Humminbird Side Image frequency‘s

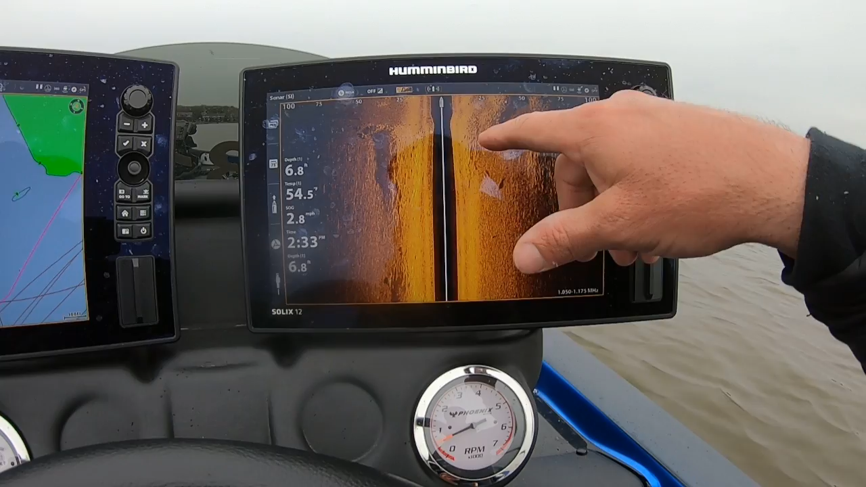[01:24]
On screen: speed 2.8 mph
So you guys can see right now I'm running Mega, and I do have my range out right now just to show you guys what I'm talking about. So you can see, you know, once we catch up here, you can see on my range, you know, once I get to about 70 feet, it kind of gets a dark haze to it where I'm not really seeing a lot of the shot. You know, that's where Mega kind of, I don't want to say it hurts you at, but that's where Mega kind of loses its power at. So that's when I'll switch to a 455.
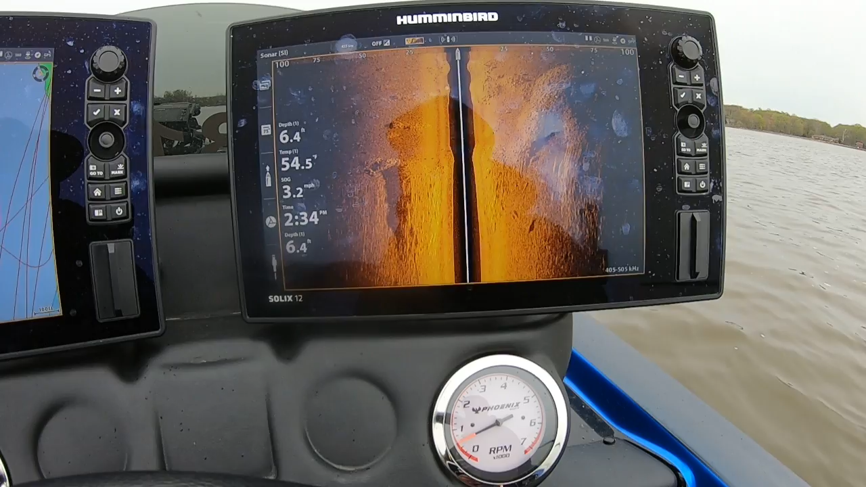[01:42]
And you'll see when I go to 455, the imaging isn't going to be as crisp and clear, but it's going to allow me to have that shot really, really far out.
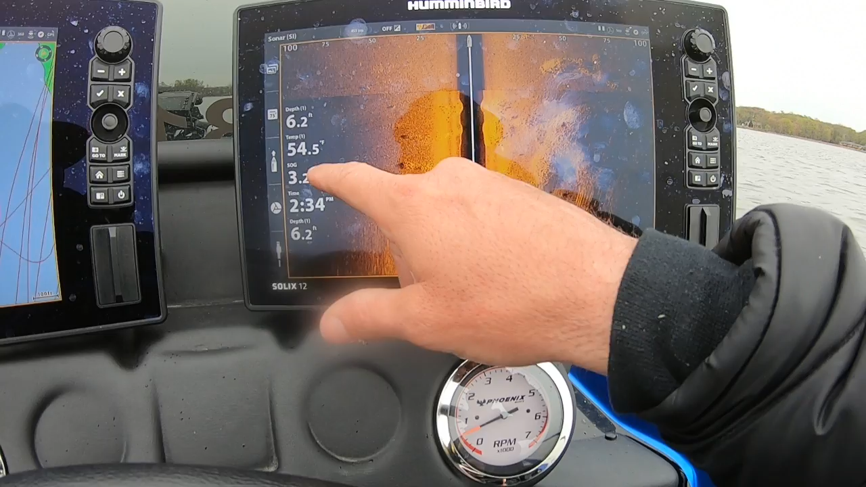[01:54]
On screen: depth 6.2 ft, water 54.5°F
So if there was to be something really far out in that black haze on 455, I can see it. You know, that's when I'll throw a waypoint on it just like that,
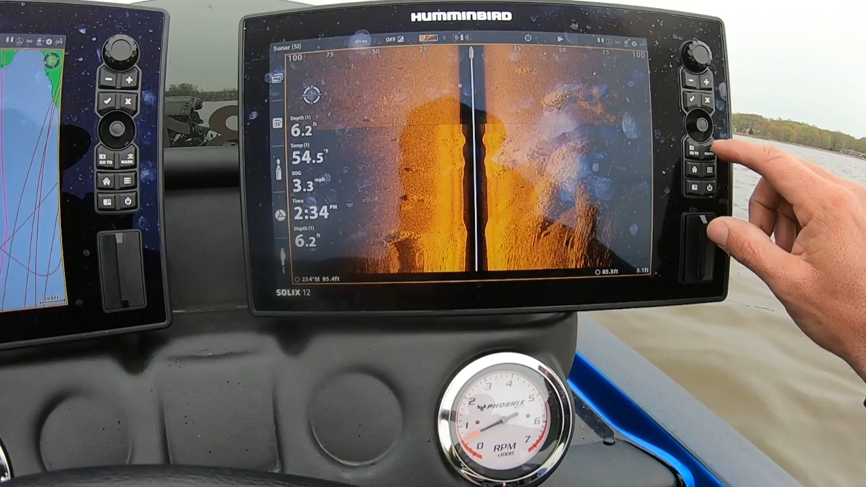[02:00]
and that's when I'll go around with my graph. I'll put it back on Mega, and that's when I'll go look at it and see exactly what's down there, see if there's any fish on it,
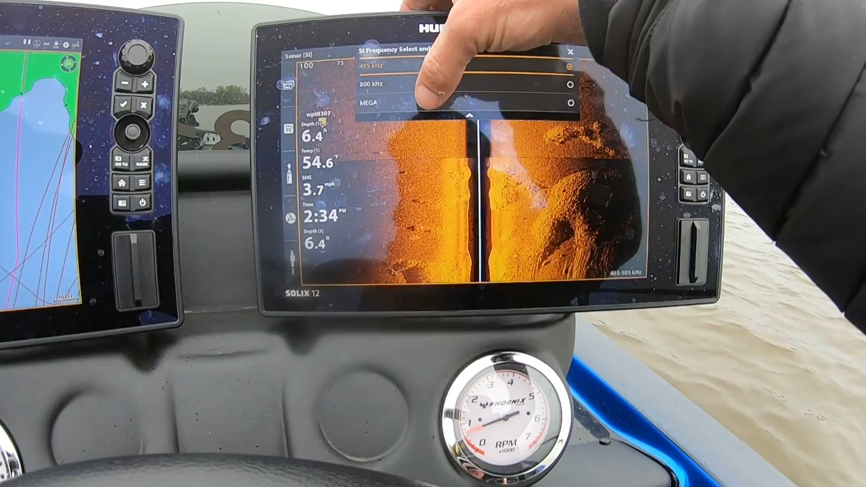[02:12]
On screen: depth 6.4 ft, water 54.6°F, speed 3.7 mph
and basically use the two to your advantage because both of them are going to help you out tremendously.
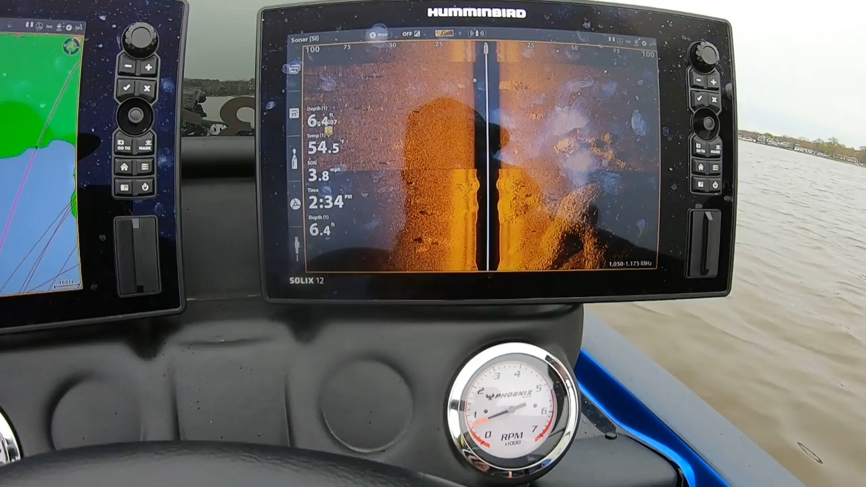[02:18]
On screen: depth 6.4 ft, water 54.5°F, speed 3.8 mph
455 is for that far shot, looking for something. Mega is going to give you the crisp, clear imaging that you want to see these fish, see the structure, see what's down there.
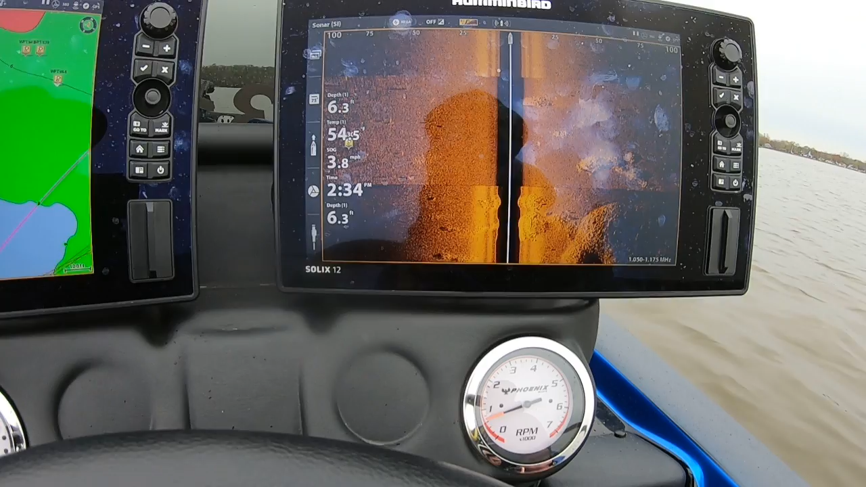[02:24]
On screen: depth 6.3 ft, speed 3.8 mph
So use the two together, and I guarantee you that little tip will help you out.